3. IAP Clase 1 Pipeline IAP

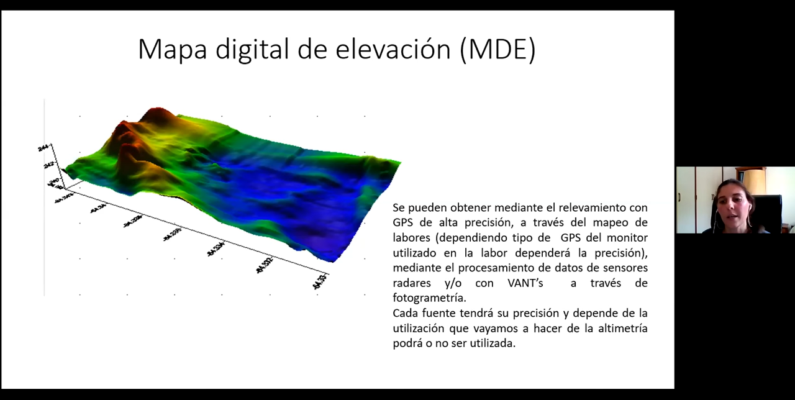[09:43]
¿Me entienden ahí? Lo mismo pasa con el utilizar el GPS, la altimetría de los monitores de las labores. Depende de la precisión de ese monitor, va a ser la calidad de la información que debe obtener. Otra capa